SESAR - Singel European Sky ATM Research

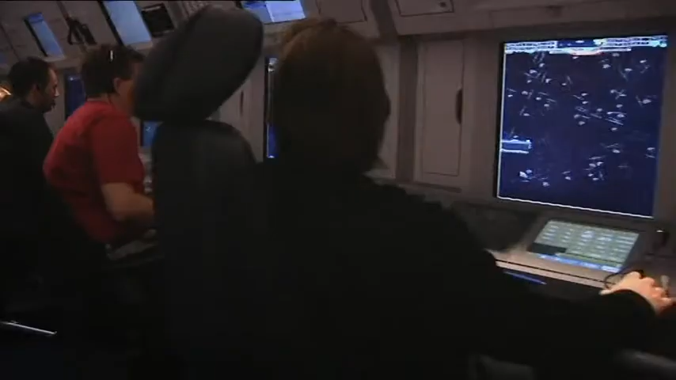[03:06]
It's here that the CPDLC is tested, the first component of the data link communications that CESAR will develop.
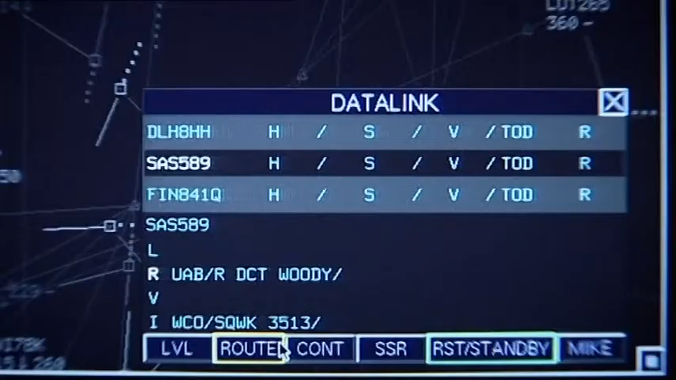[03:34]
In future, more and more communications will be done digitally.
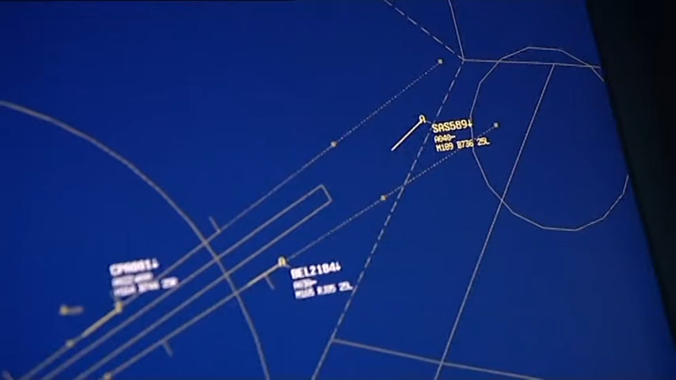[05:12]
Flight SAS 589 has just appeared on the screens.